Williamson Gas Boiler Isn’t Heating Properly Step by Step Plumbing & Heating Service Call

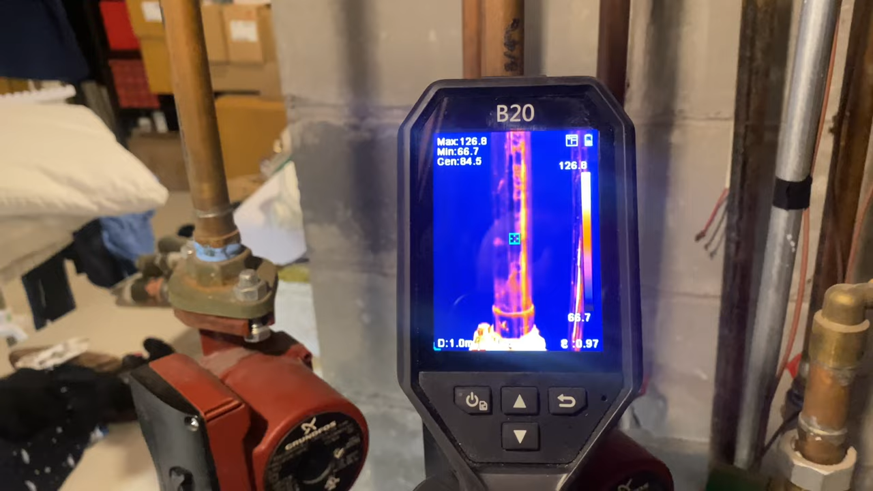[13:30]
It's 129 degrees. And let's go to this pipe right there.
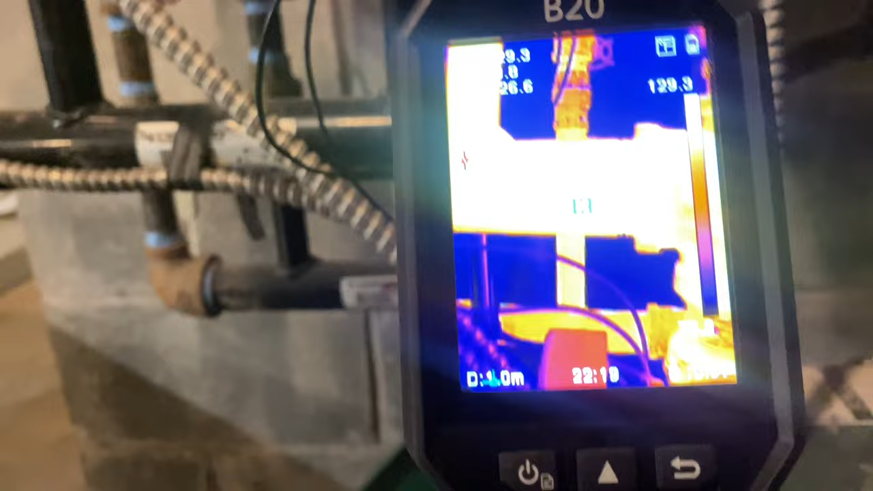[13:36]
Also 129 degrees, and this is cooler.
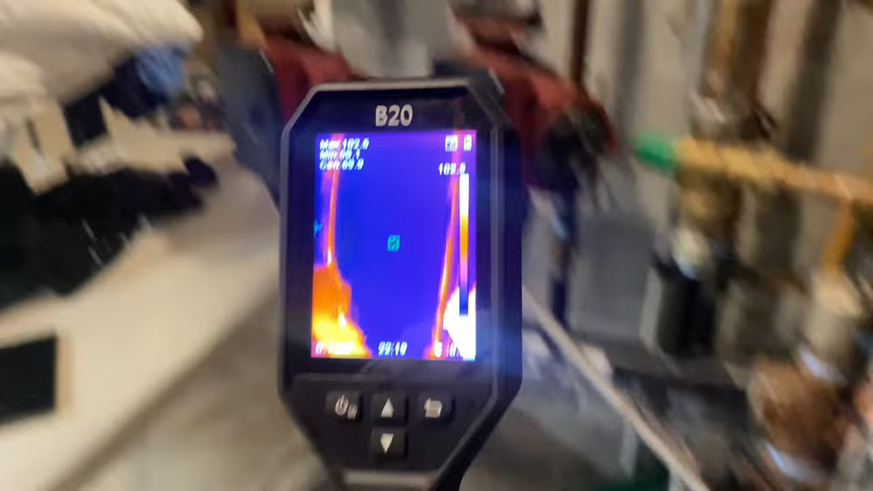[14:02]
And our triticator gauge, which is what that is reading